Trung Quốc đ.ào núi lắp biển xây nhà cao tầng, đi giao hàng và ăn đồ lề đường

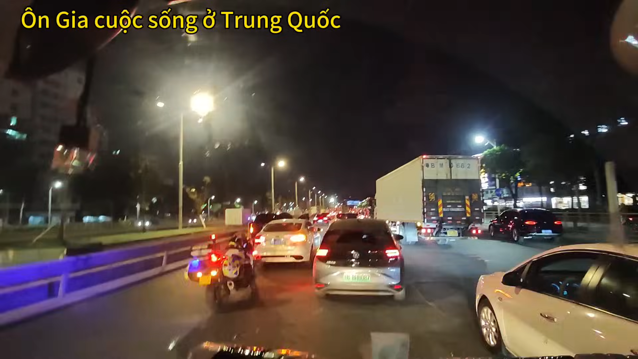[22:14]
hai chiếc hùng nhau bởi vậy ấy nè. Hai chiếc hùng nhau đó, đang kiểm tra hành trình, camera hành trình. Hàng gì kẹt xe nãy giờ. Chỗ mua sắm này nè,
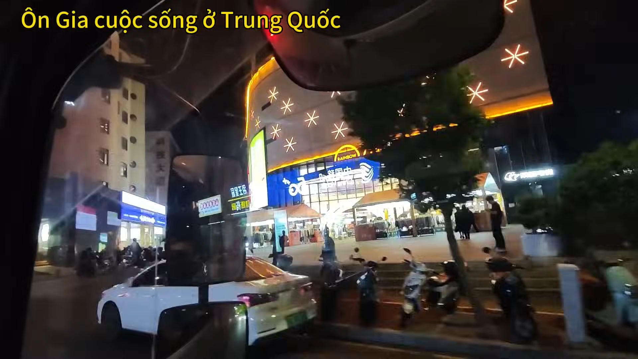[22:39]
có bữa nào á có cơ hội quyền quay cho mặt của chú xem vô trong đẹp lắm. Mà bây giờ anh Hồng Bá anh không có nhiệm vụ giao hàng rồi, hàng vô mấy cái đó nữa, giao hàng cho mấy cái kho không à,